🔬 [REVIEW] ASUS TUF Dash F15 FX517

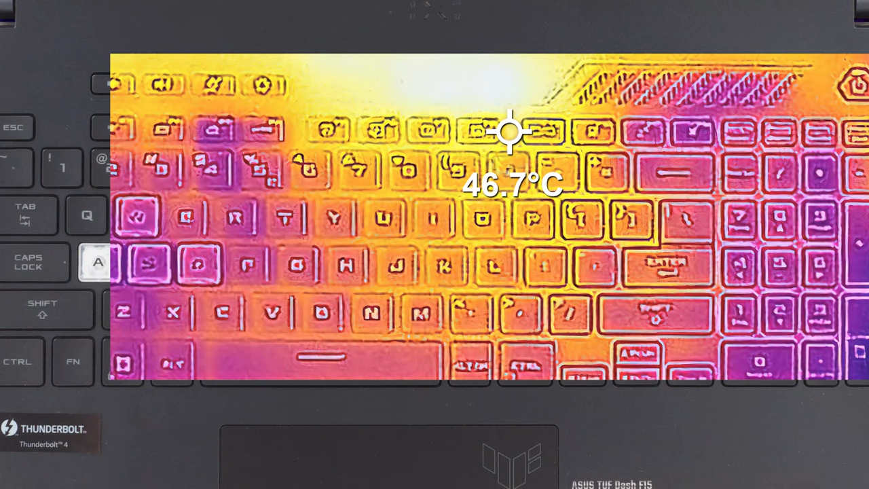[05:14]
On screen: spot 46.7°C
which is more than 10 degrees lower compared to the predecessor FX516. Good job! Despite the smaller footprint, the notebook keeps its upgradability sharp,